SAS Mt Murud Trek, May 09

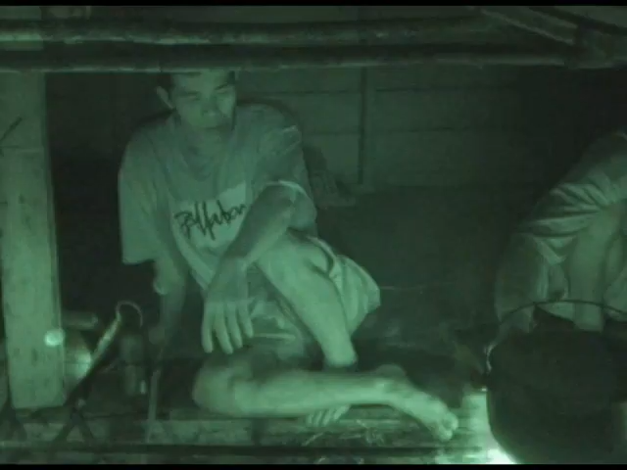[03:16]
Here we are cooking in the kitchen. No lights. Yeah, they need food, man.